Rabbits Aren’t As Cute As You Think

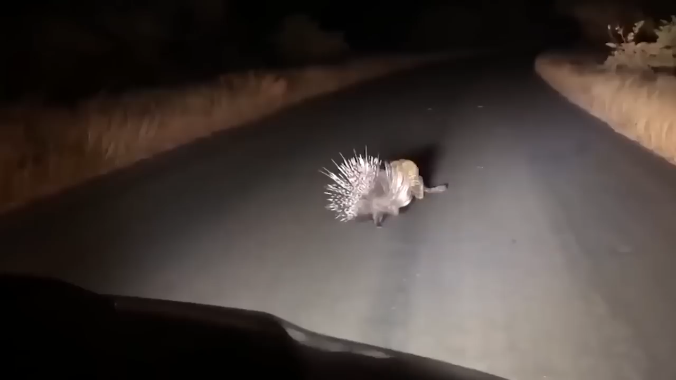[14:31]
These quills have very sharp barbs on the ends, and if a porcupine feels threatened, it's going to raise its quills in a defensive posture. Yeah, exactly.